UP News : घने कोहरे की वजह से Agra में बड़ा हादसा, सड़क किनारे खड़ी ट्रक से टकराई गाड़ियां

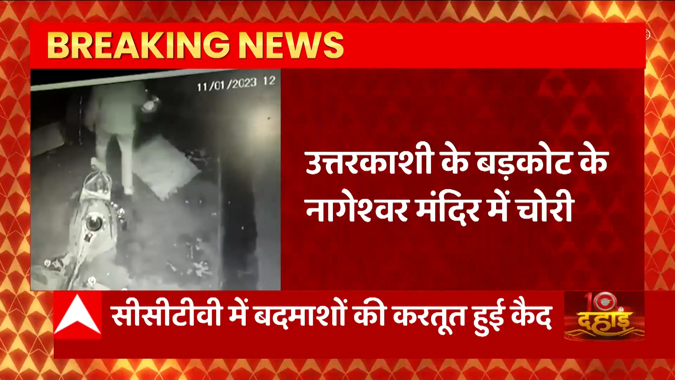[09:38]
बड़कोट के नागेश्वर मंदिर में चोरी हुई है और ये कहा जा रहा है कि मंदिर के गर्भगृह से घंटी चुरा करके चोर वहां से भागे हैं। अब सीसीटीवी खंगाल रही है पुलिस।